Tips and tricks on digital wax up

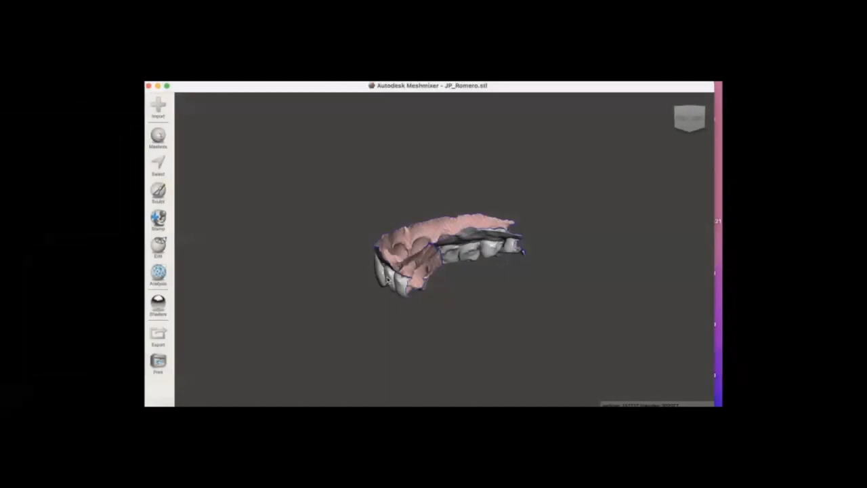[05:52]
stl files and you'll download your stl file you can see that i have an stl file here this patient actually this is a real case you can see that she fractured tooth number
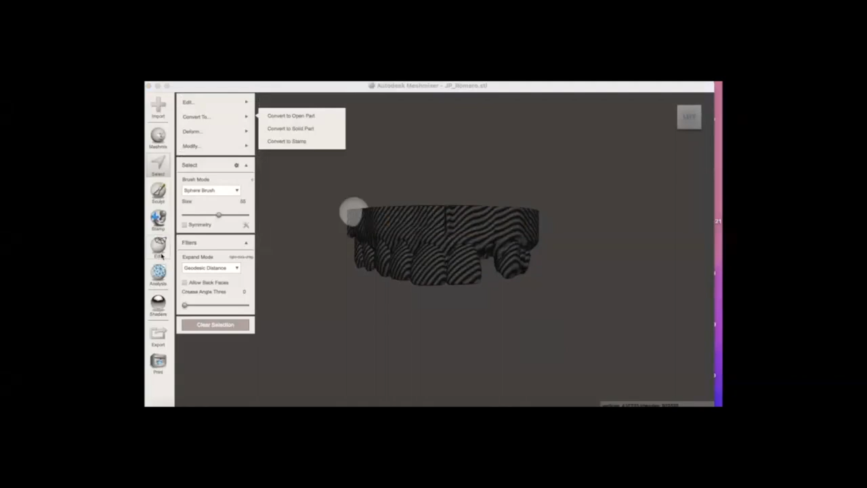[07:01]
i'm going to go into the edit all the way up and i'm going to go ahead and hit flip normals and what that's going to do is i'm going to start now creating
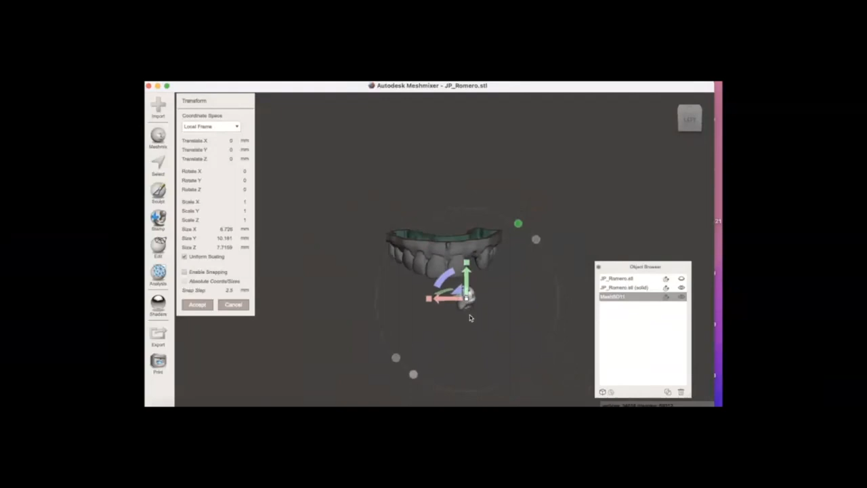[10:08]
allow you to manipulate the tooth you're going to be able to rotate the tooth you're going to be able to bring it up down
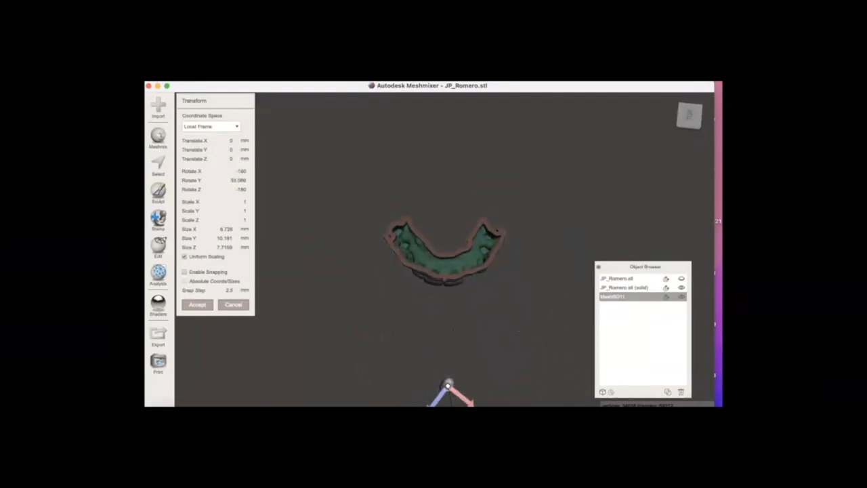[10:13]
you know once you drag and drop it into the software into the mesh mixer you can see that the tooth is way
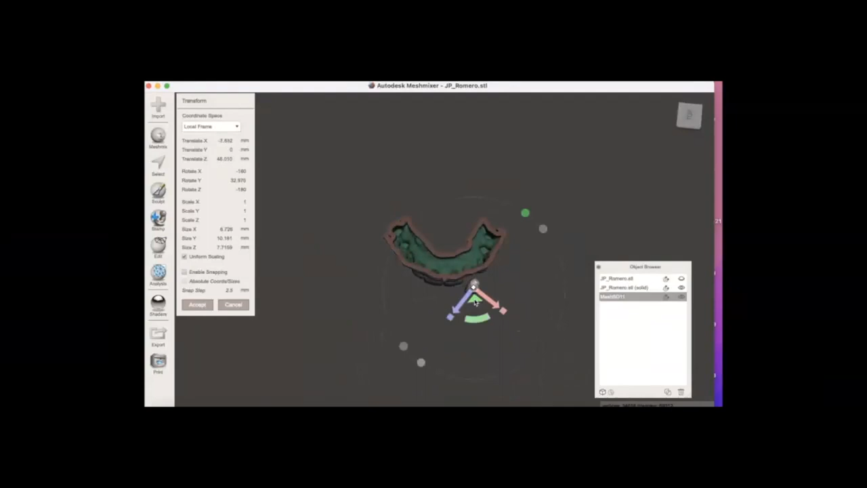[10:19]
off of the area where the actual cast is and you can see also that the tooth is highlighted it's a different color than the cast so that that tells you that you are just